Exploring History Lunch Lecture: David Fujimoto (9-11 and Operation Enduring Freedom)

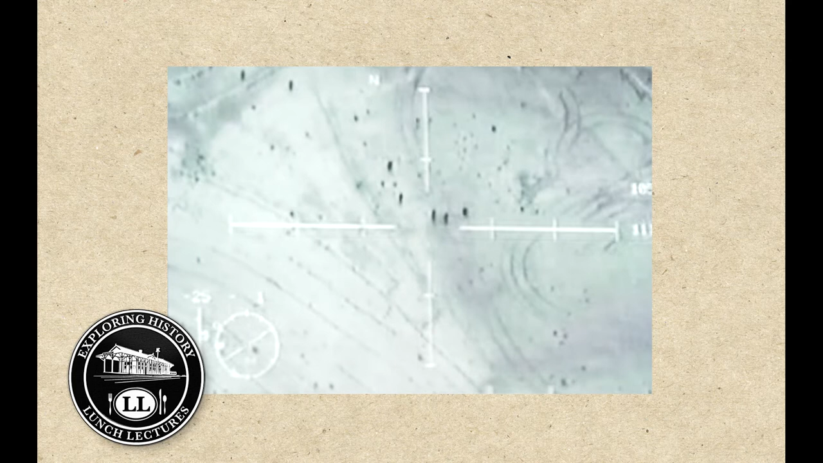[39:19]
2001 and 2002 so this is sensor footage of the AC-130
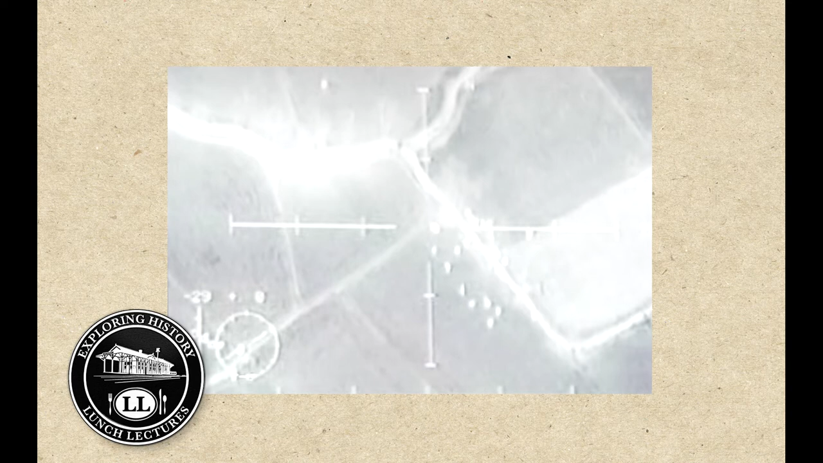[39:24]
and about half of it is missions that I flew on so you have some symbology in there about where the sensor is aiming what gun is armed the bank angle, the speed of the aircraft, the altitude of the aircraft that's a bridge right there so we had some enemy snipers that were underneath the bridge
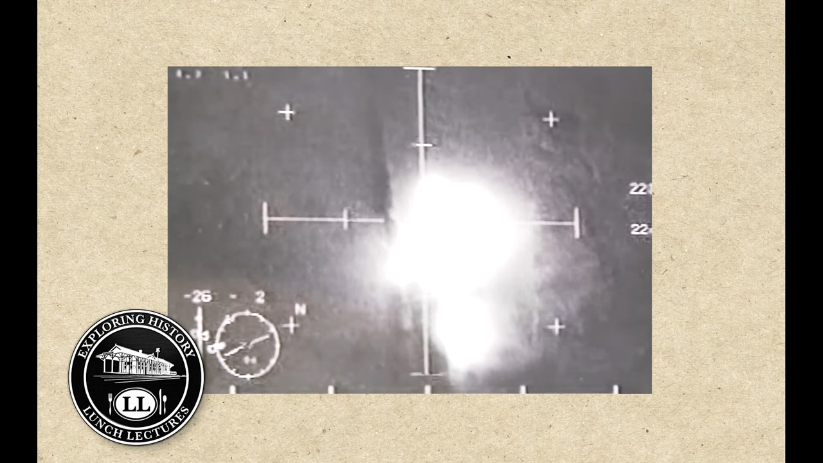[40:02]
so more than likely there's friendly forces that are a kilometer or two away so they're watching this through their own night vision goggles
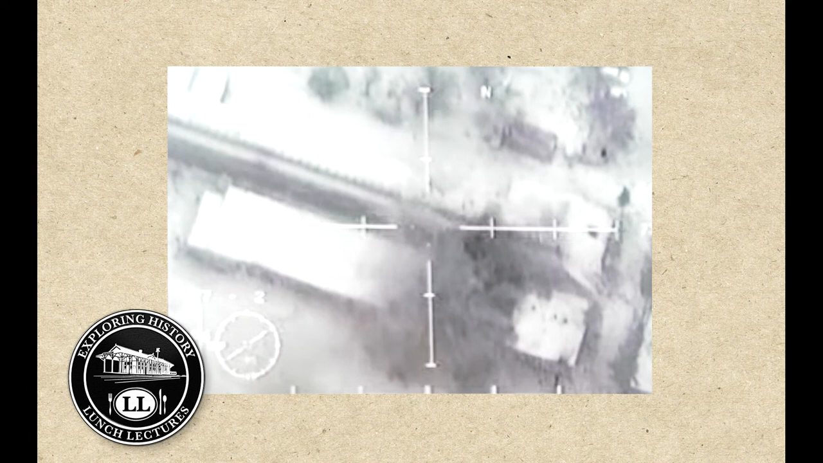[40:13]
and they're making assessments about how effective our strikes are so they're adding information that we calculate back in as we go to adjust fire
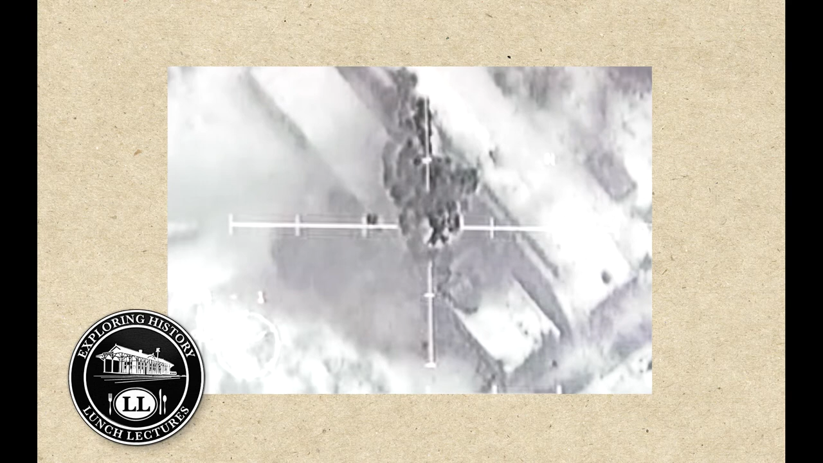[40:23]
this was kind of a weapons storage area that the Taliban was using and you can see very quickly it caught fire this is at the Kandahar airport when the Taliban still owned it I was
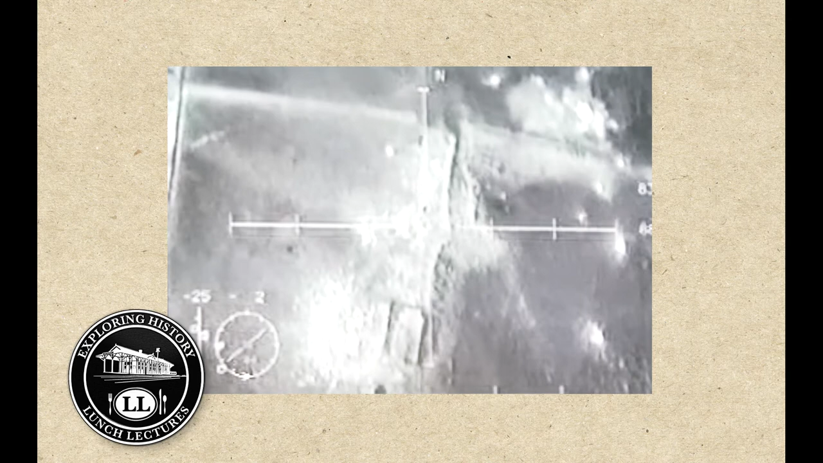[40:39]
on this mission in this corner it's hard to see those are SA-3 missiles in garrison so big big surface to air missiles not pointed at the airplane but in garrison I was reading a summary of this mission yesterday and this is the time that we came closest to dying prior to that shoot we had been engaged with two surface to air man pad missiles
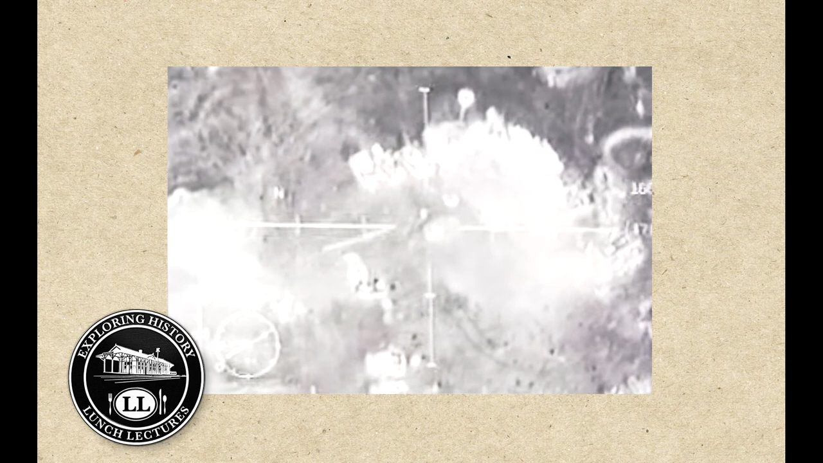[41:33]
Navy conventional pilots us being special operations forces this was a Taliban tank farm so you could see some of the tanks a 105 won't totally destroy a tank but we can make it inoperable especially if we damage the gun or the treads this was the mission I was talking about where the Al Qaeda senior leaders were
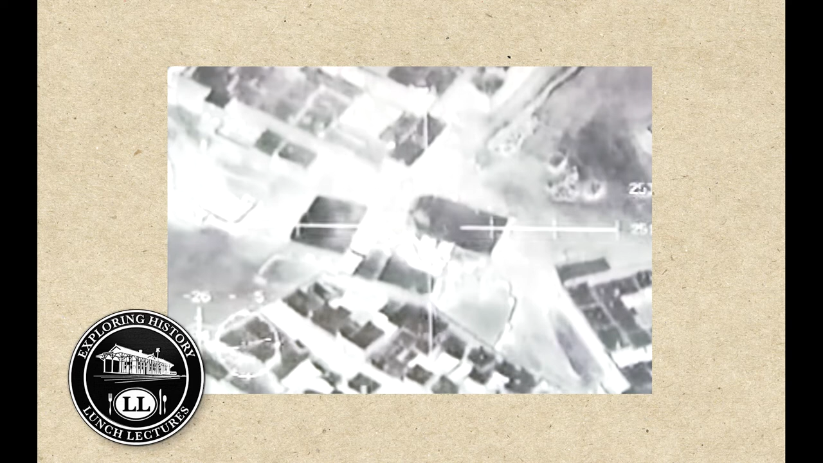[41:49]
that the CFAC sent us that note this is the one that went to the White House situation room and I don't know if you saw the first round it was a penetrating round so
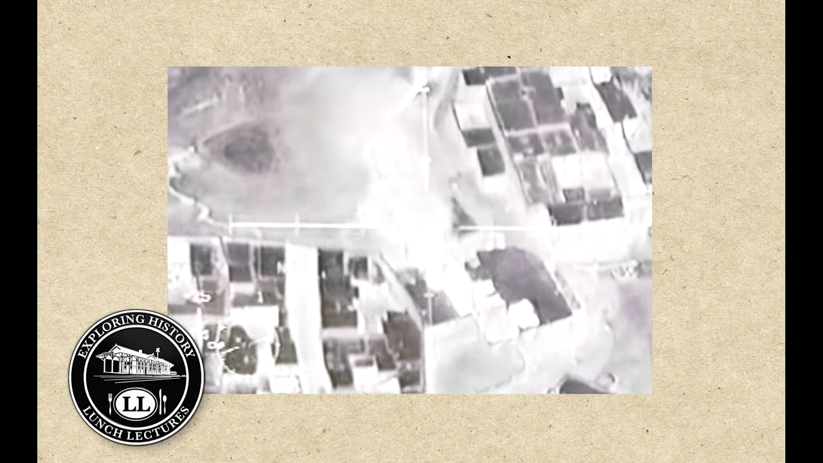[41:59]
it went through the roof let's say hit the floor and it blew out all the windows it probably killed all the people on the
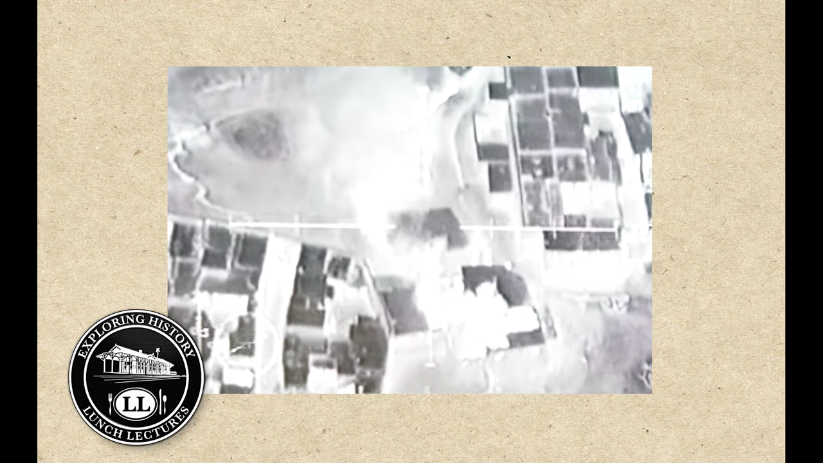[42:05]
first floor and then the roof subsequently collapses and then there's some folks that start escaping
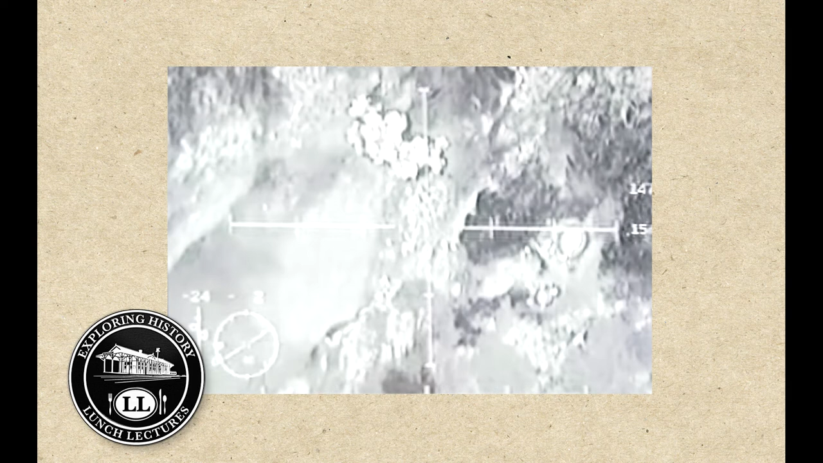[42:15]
this is in Tora Bora
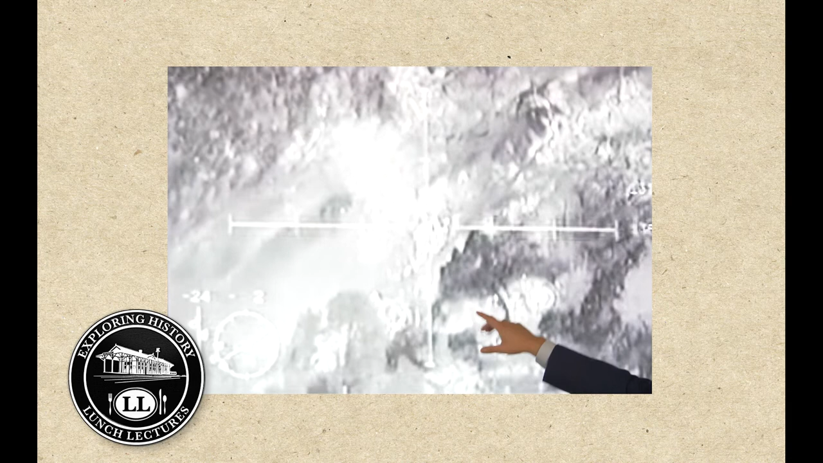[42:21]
so if you can see how steep the mountains are and we're shooting over here but the bad guys were in a series of caves so you'll actually see smoke and fire coming out the other side of their tunnel very very challenging very challenging very challenging to fly in that terrain we're not that high above the ground maybe 6,000 feet above the mountains the mountains were up to 22-24,000 feet sometimes lower than that lower than that the aircraft
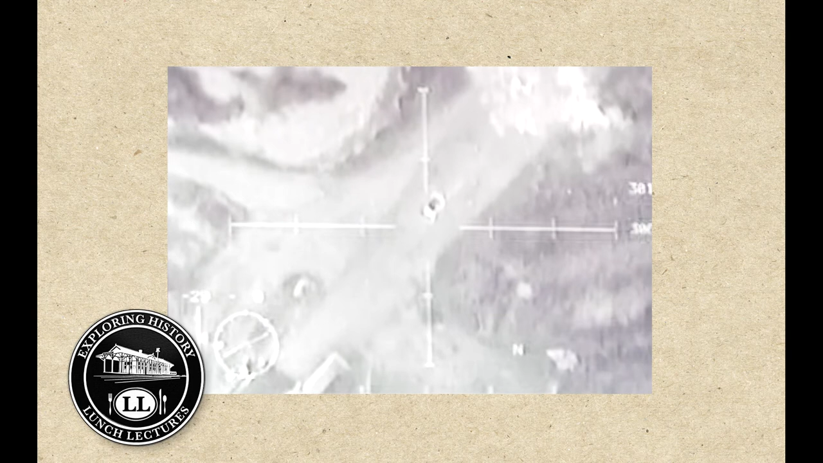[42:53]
this is the one this is in Condus so I think this was my first night of combat and I counted I think it's seven guys Taliban that come out of this car you see four of them have already come out we call this the clown car not to be funny but that's how we described it because there were so many people packed in this car the special forces element was on the other side of the river and they basically said if you are east of the west of the river excuse me they're bad guys bad guys
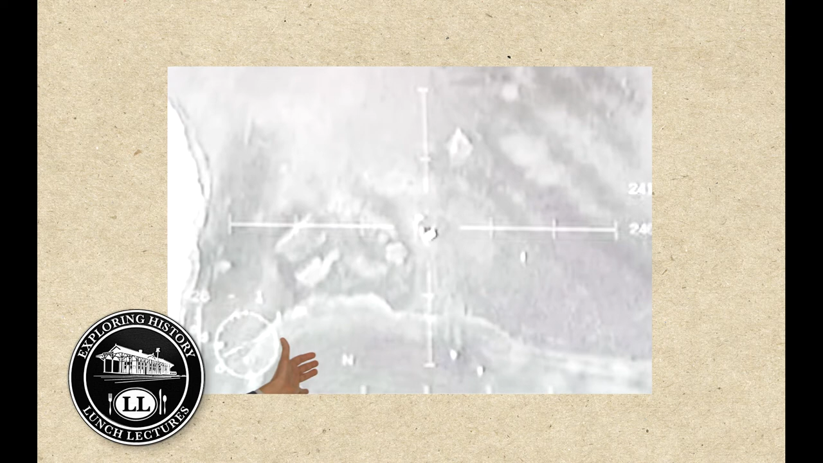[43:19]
so we nicked the car you'll see the car explode and then we can start chasing chasing the Taliban fighters so the airplane is orbiting it's called a pylon turn so we're doing a big circle in the sky big circle in the sky and we just move that circle a little bit all while the guns and the sensors are still pointed down
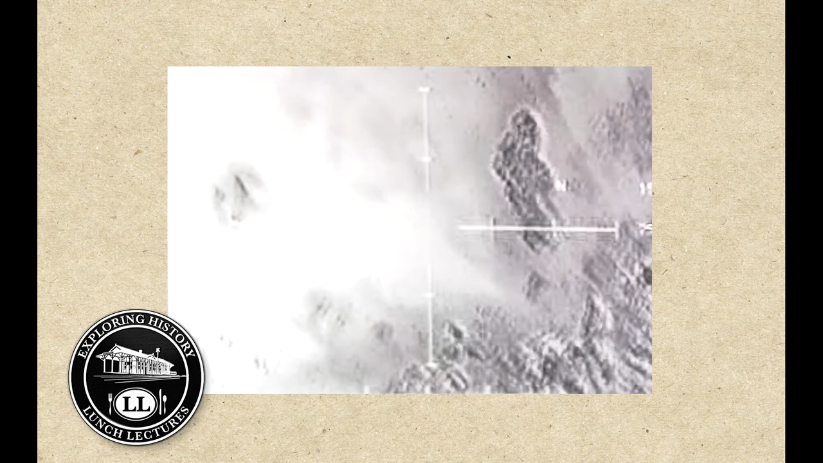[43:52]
so we're watching them move and so we just make a slight adjustment and then the guns go down and it's like shooting a big rifle in the sky
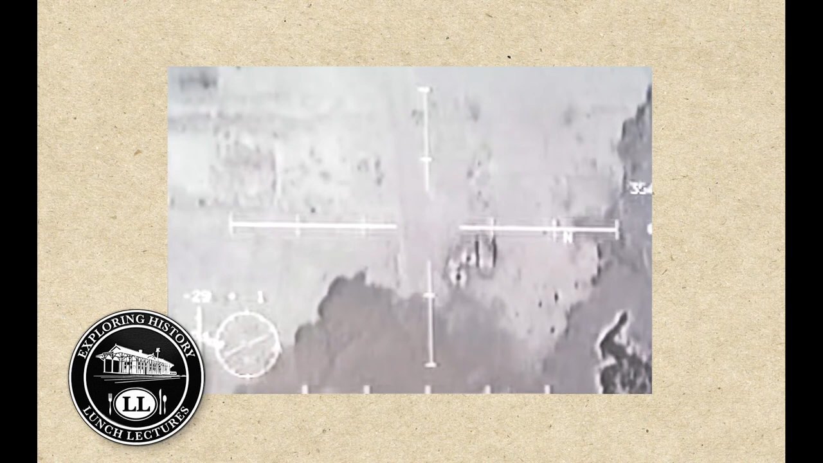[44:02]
so some secondaries there and then a lot of bad guys here a lot of bad guys one of the things that was really I guess confusing for the Taliban is you know we're trying to be quiet we're dark and they're not used to an airplane like this so if they can't hear us and they can't see us when those things explode a lot of time it's a surprise obviously